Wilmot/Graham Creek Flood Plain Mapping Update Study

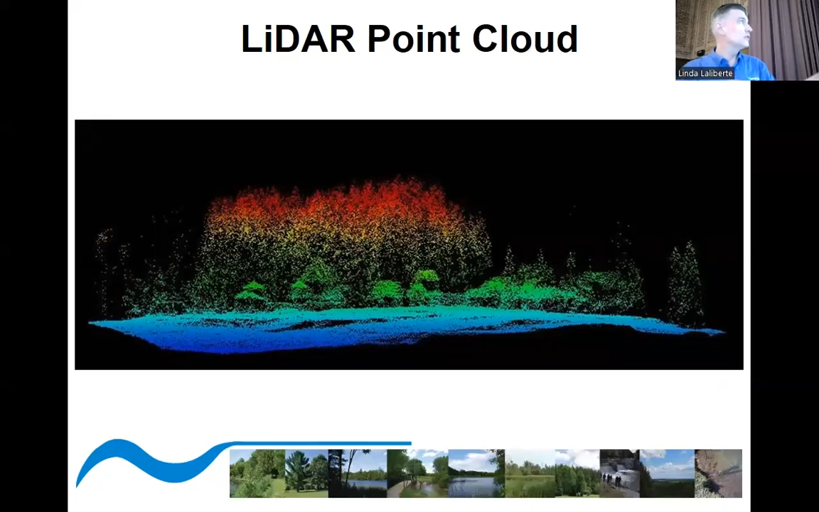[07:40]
So this is an example of what a LIDAR point cloud looks like. You can see how it picks up vegetation. And you can also filter that vegetation out to get bare earth surfaces. And that's what we use for for our information, for our modeling. This this data is the same. The same information that the province uses in the Ag Maps software. So we have any farmers in the audience. It's the same LIDAR data that that is used in the Ag Maps app.
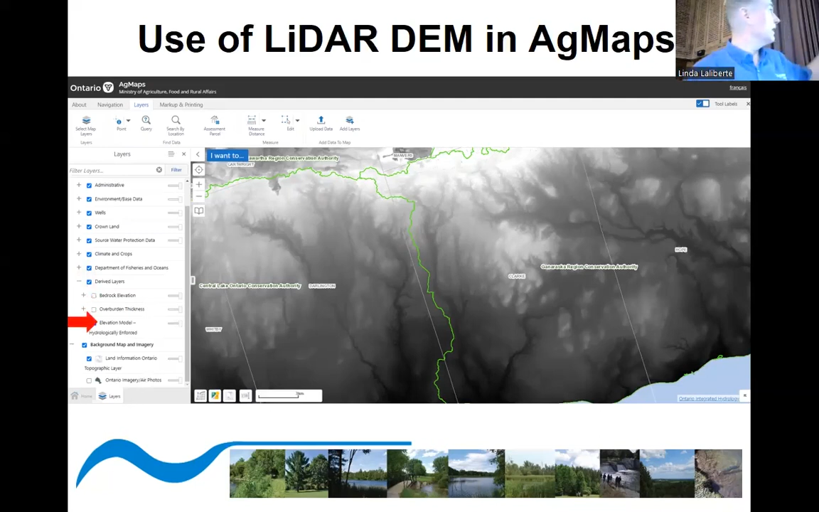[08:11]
You can see there is an elevation model layer that you can click on if you do use Ag Maps.
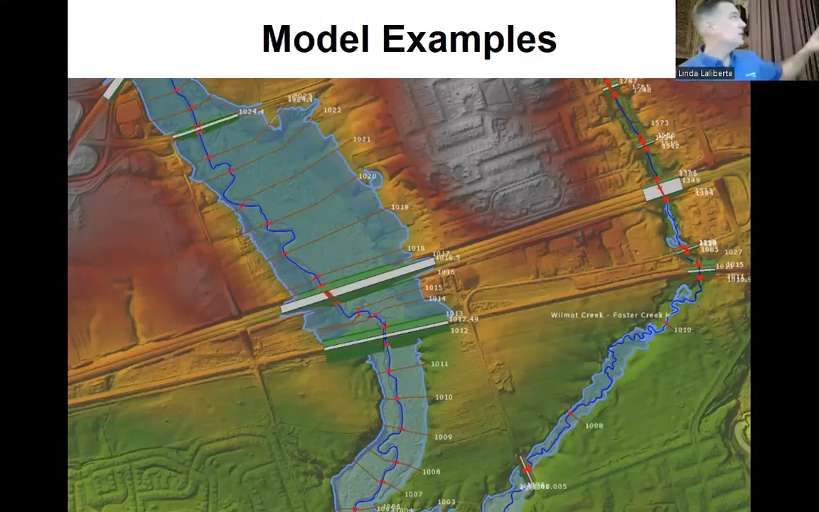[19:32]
So you can see in blue, that's that's the extent of the Hurricane Hazel floodline.